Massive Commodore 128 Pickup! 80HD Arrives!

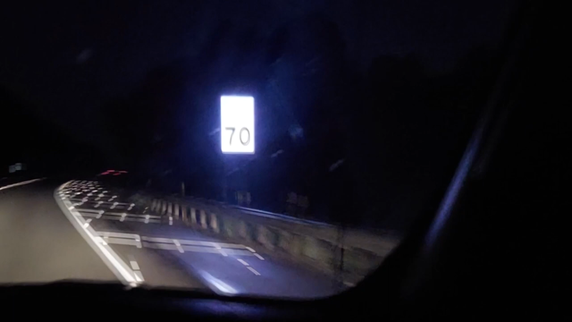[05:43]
Gosh, we are on this murder road. And it's so dark.
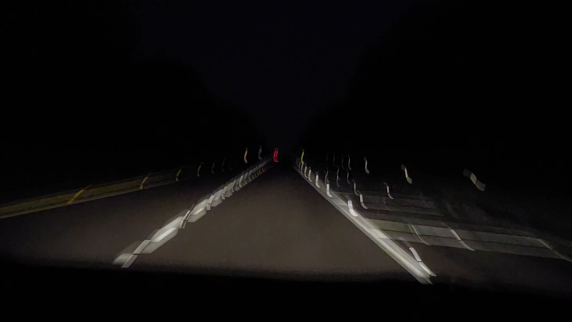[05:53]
The only lights are the speed limit signs. But everything else is just pitch black. It's crazy. Three, four, three,